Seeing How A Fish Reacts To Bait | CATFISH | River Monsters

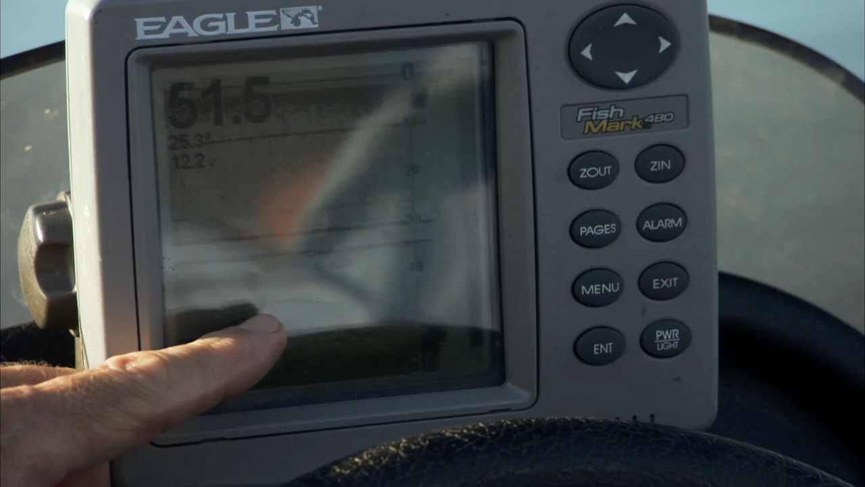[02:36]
yes Yeah, yeah, yeah There it is. There it is. I've got it. There's a catfish. There's a catfish.